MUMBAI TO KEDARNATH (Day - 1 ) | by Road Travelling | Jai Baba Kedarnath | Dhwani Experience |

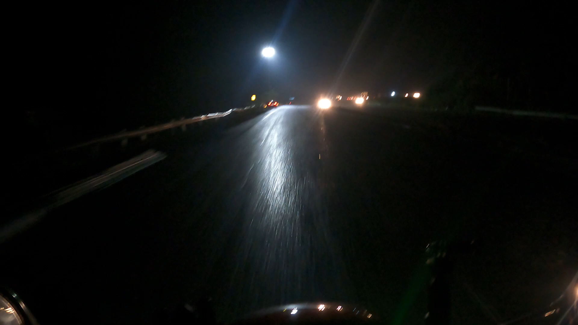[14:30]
मैं अभी हूँ इंदौर से अप्रॉक्स 20 से 25 किलोमीटर पहले, जो घाट है वहाँ पर अपनी गाड़ी चला रहा हूँ रात को,
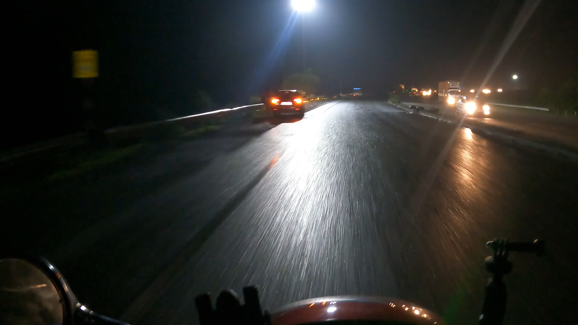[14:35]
और अप्रॉक्स इस समय टाइम हुए होंगे 8:30 या 8:15।
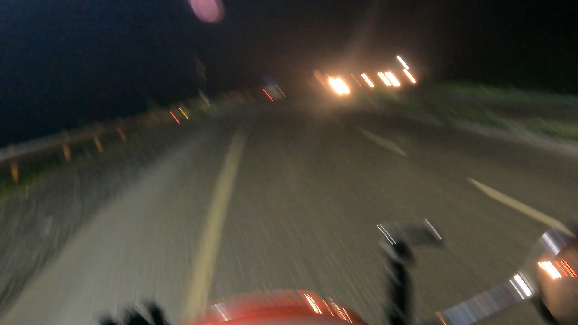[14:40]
और रात को एक्चुअली पहाड़ों में गाड़ी नहीं चलाना चाहिए, लेकिन मुझे बताया गया कि आप आगे जाके वहाँ पे हॉल्ट करें, इधर रुकने का कोई मतलब नहीं है, और अभी बहुत ज़्यादा टाइम नहीं हुआ था, इसकी वजह से मैंने भी डिसाइड किया कि चलो ठीक है।
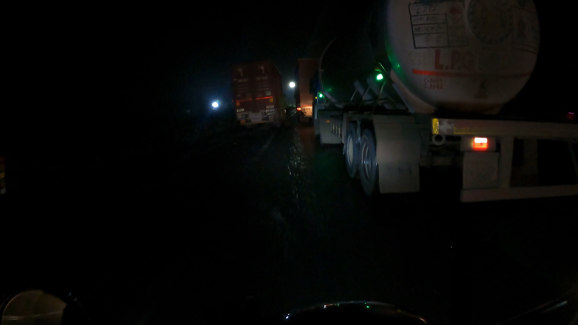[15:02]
तो थोड़ा सा बारिश भी हुआ है, रास्ता स्लिपरी हो गया है, और ट्रैफिक भी है क्योंकि रात को ट्रक्स वालों का जाना आना ज़्यादा रहता है,
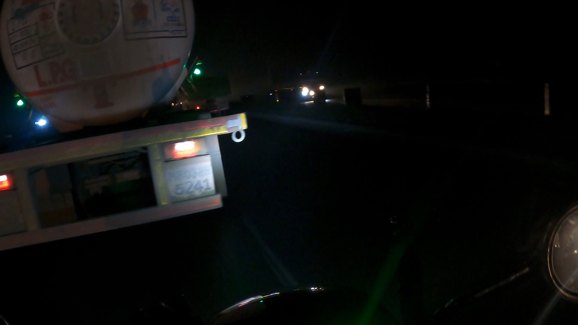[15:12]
और आप देख ही सकते हो यहाँ पे ट्रक कैसे चल रहे हैं एकदम स्लो स्लो, क्योंकि हम फुल एकदम 100% घाट पर हैं गाड़ी लेकर अपना रात को।
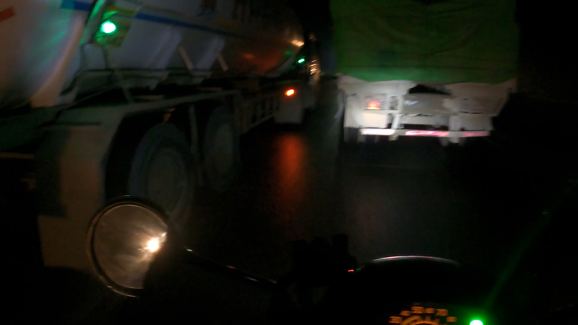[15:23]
और मैं फ़िलहाल किसी को सजेस्ट नहीं करूँगा कि रात को कोई घाट में गाड़ी चलाए, क्योंकि काफ़ी रिस्की होता है।
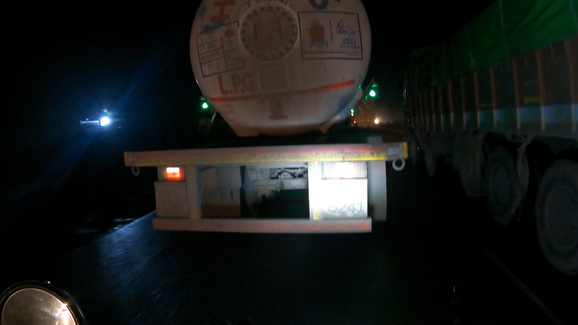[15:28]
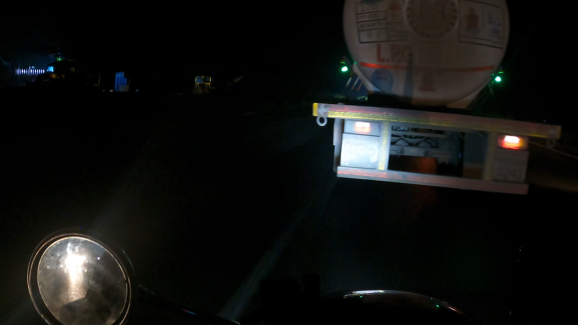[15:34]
मेरी मजबूरी है कि मैं रात को गाड़ी चला रहा हूँ घाट पे, अदरवाइज़ मैं भी नहीं चलाता गाड़ी। और ये तो अच्छा है मेरा नसीब कि बारिश नहीं हो रही है, बारिश होके बंद हो गई है। अगर प्रेजेंट टाइम में बारिश भी हो रही होती तो फिर शायद मुझे बहुत तकलीफ़ होती हो,
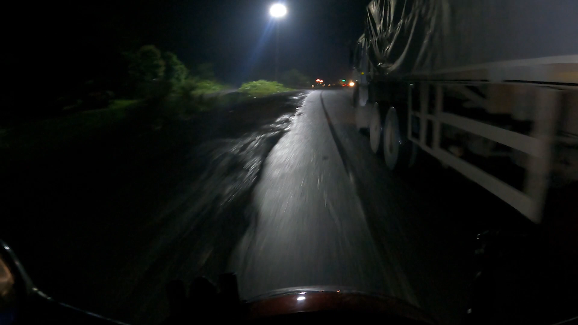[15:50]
मैं गाड़ी नहीं चला पाता घाट पे, क्योंकि हेलमेट का जो मिरर है उसको ओपन करके देखना पड़ रहा है। और घाट पे लाइट भी नहीं है हर जगह।
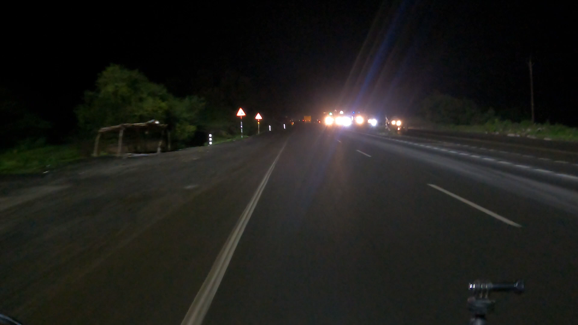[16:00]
मध्य प्रदेश की सरकार को हमने सुना था कि बहुत अच्छा काम की, लेकिन अभी जब प्रेजेंट टाइम में आज मैं ट्रैवल कर रहा हूँ, कहीं भी किसी भी एक्सप्रेसवे पर मुझे कहीं भी लाइट नहीं देखने को मिला है, जिसकी वजह से काफ़ी दिक्कत हो रही है लोगों को गाड़ी चलाने में, और ख़ास करके बाइकर्स को।
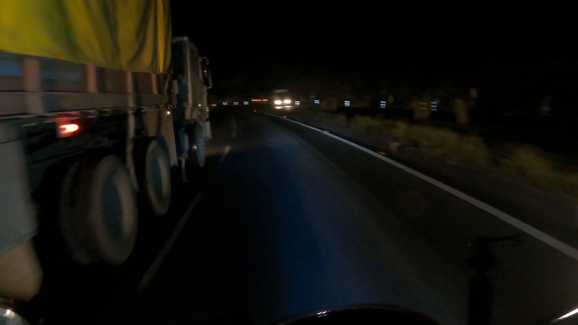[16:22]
एक्चुअली बाइक को तो रात को अलाउ भी नहीं है, लेकिन मैं चला रहा हूँ, तो अगर लाइट रहती तो शायद गली मत रहता, इतनी तकलीफ़ नहीं होती, आराम से हम निकल जाते।
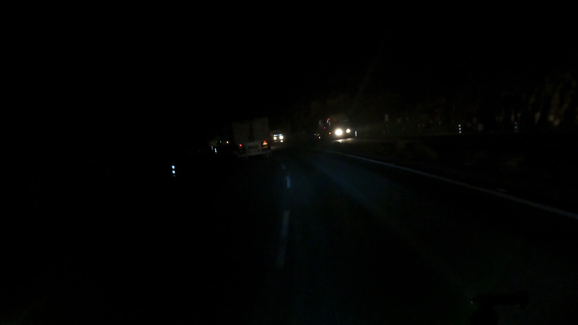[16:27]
तो कुछ दिख नहीं रहा है। तो एमपी के गवर्नमेंट माननीय श्री मुख्यमंत्री शिवराज सिंह चौहान जी से मैं मेरे वीडियो के माध्यम से निवेदन करूंगा कि हर जगह कोशिश करें कि वो
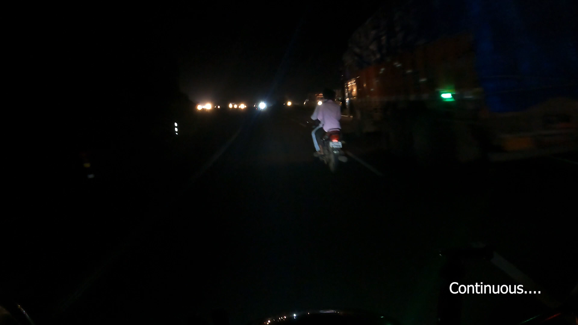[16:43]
नहीं पूरा का पूरा हाईवे पे लाइट लगवा सकते हैं तो कम से कम